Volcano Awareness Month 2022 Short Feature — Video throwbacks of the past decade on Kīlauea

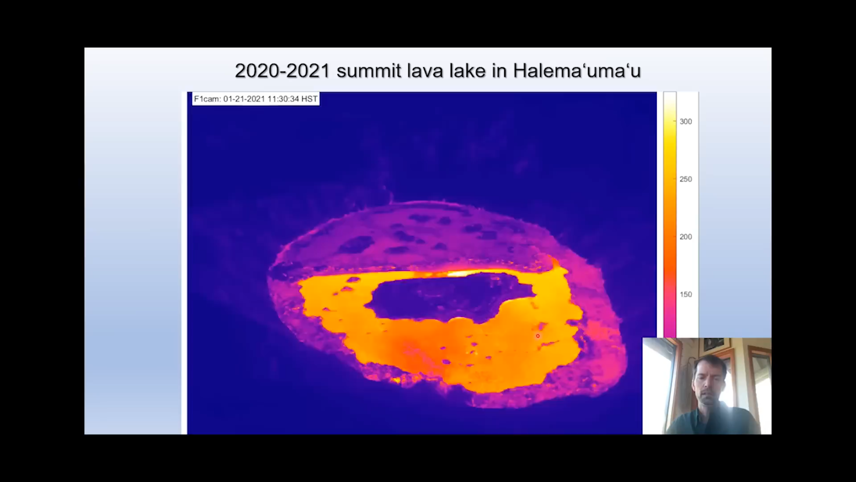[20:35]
And here's the vent on the west side of the lake. And you can kind of see pretty rapidly that the eastern part of that lake kind of solidifies, and you're just left with liquid fluid lava on the surface on the western portion. Sometimes a little bit of it oozes out on the margins, but it's mostly limited to the west side.
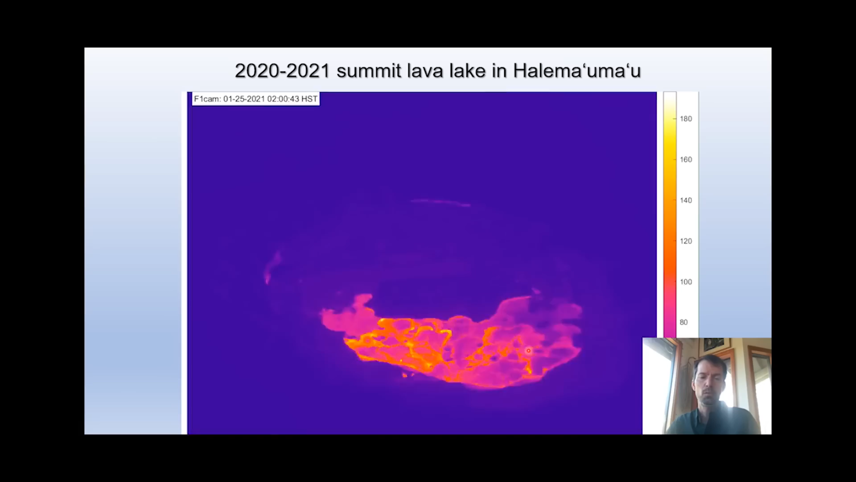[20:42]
And the fact that the lava, you know, became limited to the west side was kind of a testament to the fact that the eruption rates were kind of gradually decreasing through time.
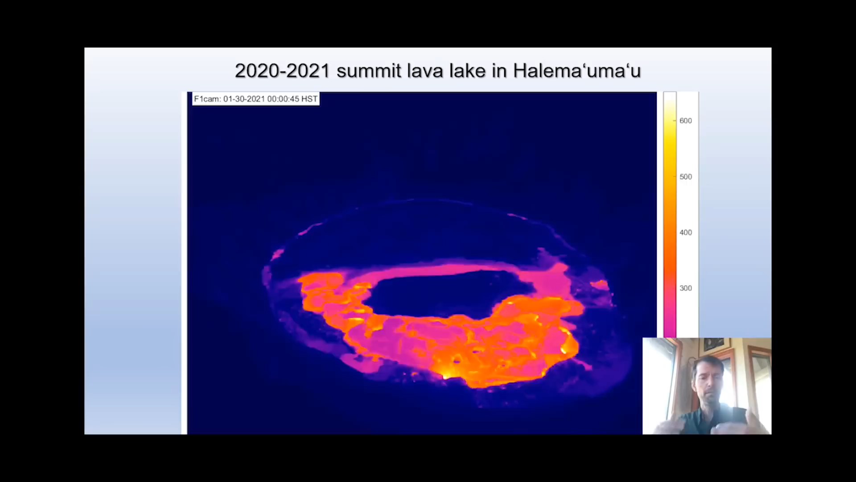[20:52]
And eventually they reached a level where they just kind of dropped and the eruption ended in May of 2021.
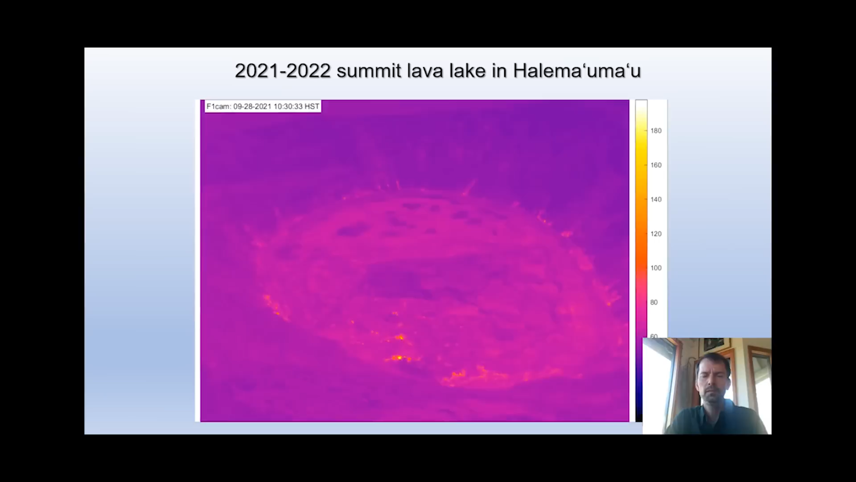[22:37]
And here's another time lapse, thermal time lapse of the new eruption or the current eruption, filling in the crater more, raising the level of lava in the crater, almost to the rim here in this first kind of down drop block.
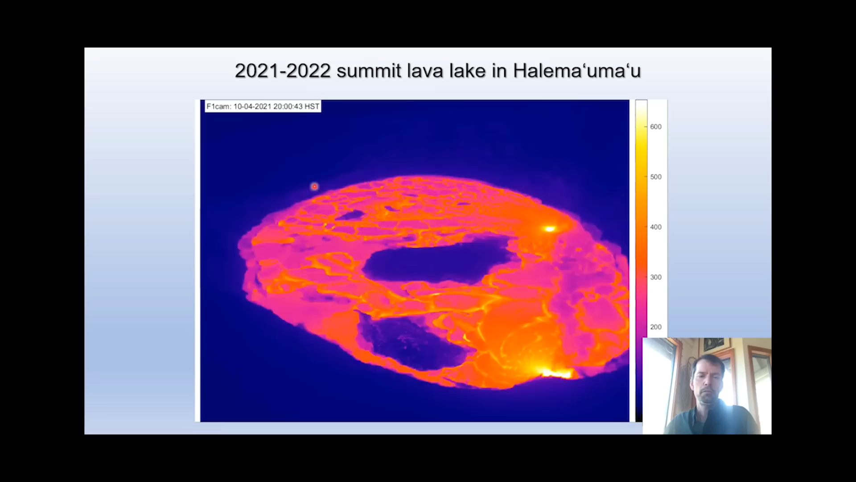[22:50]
We have these islands that are actually kind of being lifted up. And we have the activity, the vent activity focused on the west side again. And again, as the eruption rates are kind of decreasing, the lava is kind of becoming once again kind of limited to the western side of the lake, just like we saw in the eruption from earlier last year.